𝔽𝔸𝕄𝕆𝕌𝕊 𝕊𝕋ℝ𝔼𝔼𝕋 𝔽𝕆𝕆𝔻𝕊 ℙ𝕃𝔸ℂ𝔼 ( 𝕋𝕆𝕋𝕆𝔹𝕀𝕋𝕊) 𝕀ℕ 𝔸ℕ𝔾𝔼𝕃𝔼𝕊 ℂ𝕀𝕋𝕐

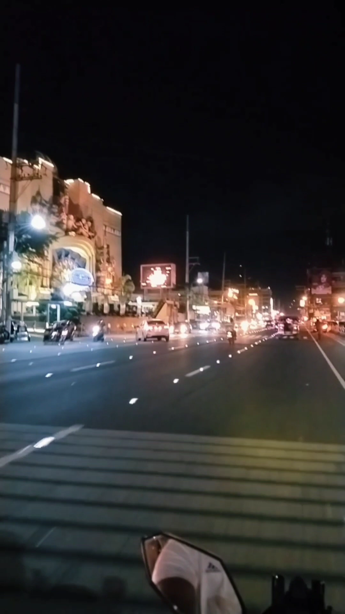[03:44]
Ayan, syempre, medyo malumagpati yung kalsada. Ayan, so, itong way na to ay sa Balibago, Angeli City na.